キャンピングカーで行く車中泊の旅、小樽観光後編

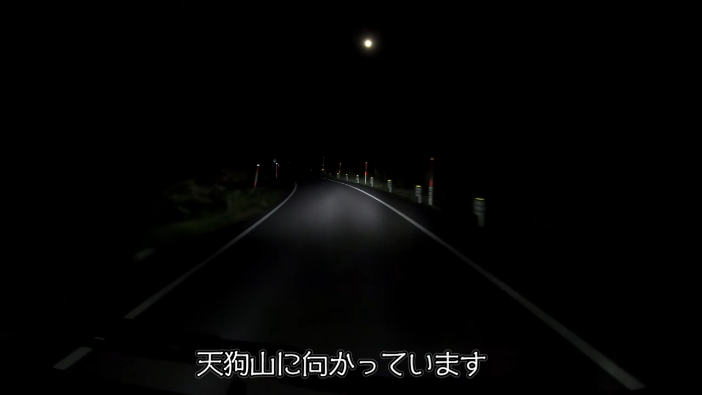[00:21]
全くこっちは街灯がないんだね。